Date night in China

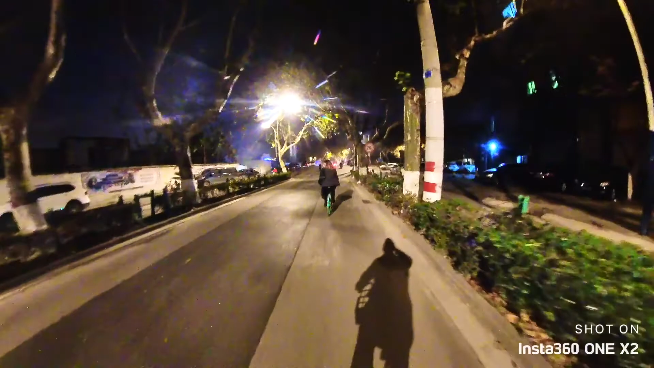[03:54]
So yeah, we decided to go to another place. Now we are using the public bicycle. It's a little bit dangerous though, because